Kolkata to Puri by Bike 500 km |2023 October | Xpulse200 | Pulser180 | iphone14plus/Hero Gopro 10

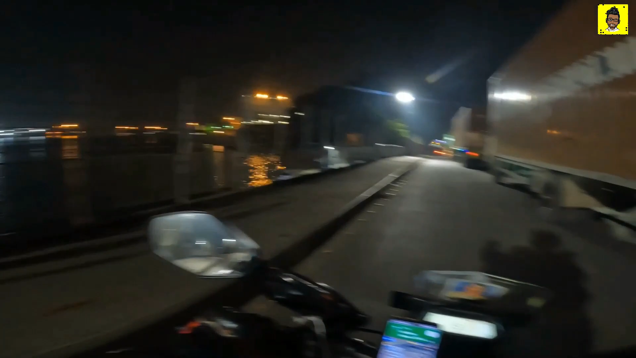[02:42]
तो दोस्तों बाबू जार आ चुका है और अभी पूरा का पूरा रास्ता जाम है।
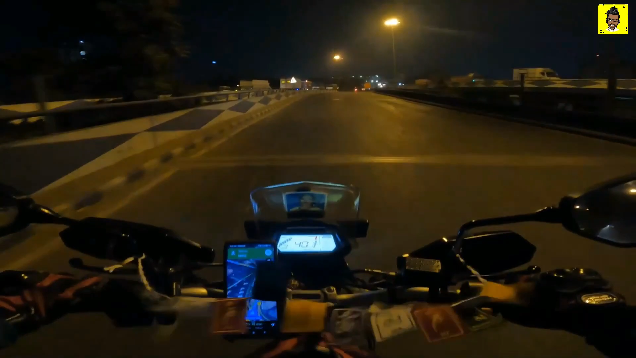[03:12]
अभी तो मेन मेन परीक्षा आज के। ये विद्यासागर सेतु को हम लोग क्रॉस कर रहे हैं, बट पता नहीं आज इतना कंकड़ पत्थर क्यों उड़ रहे हैं। और ये आ गया हमारा फर्स्ट टोल प्लाजा, बाइक को तो लगेगा नहीं।
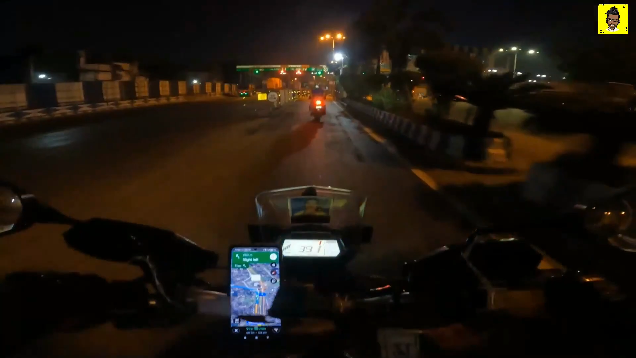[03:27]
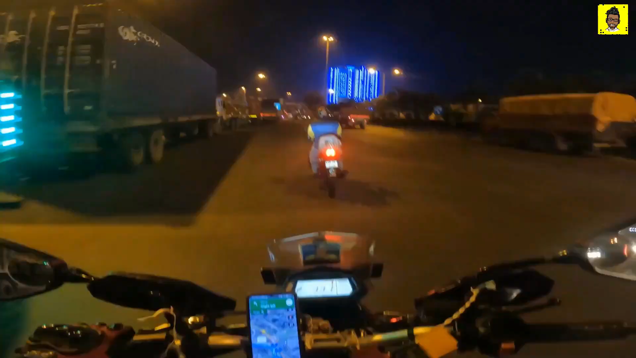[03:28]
ओ तेरी, जाम देखो आज के, अनेकटा जाम आचे बाबा, इतना जाम है क्या बताएं।
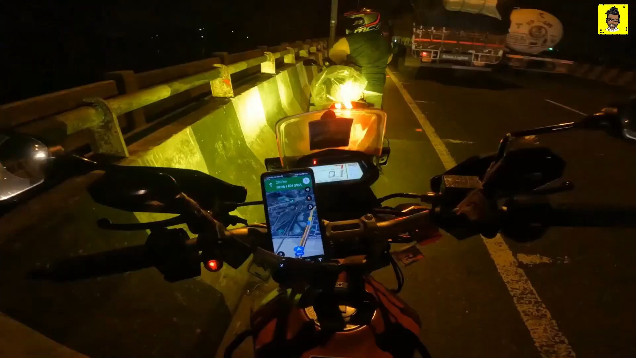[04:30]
घर से निकले थे हम लोग 3:30 बजे, अभी 5 बजने वाला है। 58 किलोमीटर हम लोगों ने बाइक चलाया है और ये आगे कोला घाट।
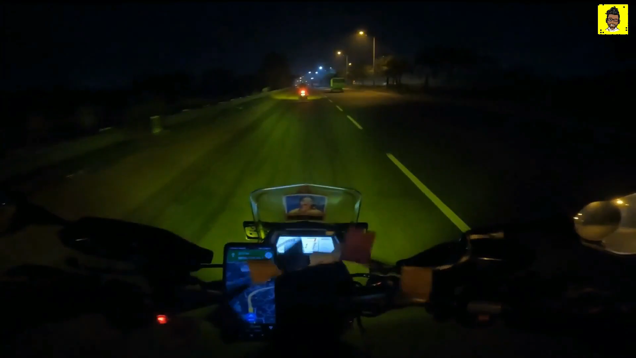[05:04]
ये वाला रास्ता आपका चल जाता है दीघा और ये सीधा रास्ता चलता है खड़गपुर।
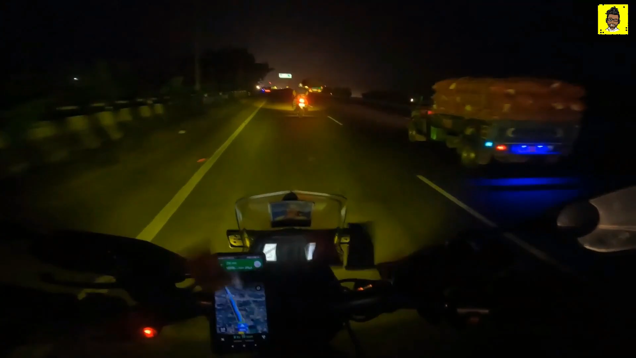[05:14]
गाइस ये देखो धीरे धीरे ऑरेंज हो रहा है अपना आसमान,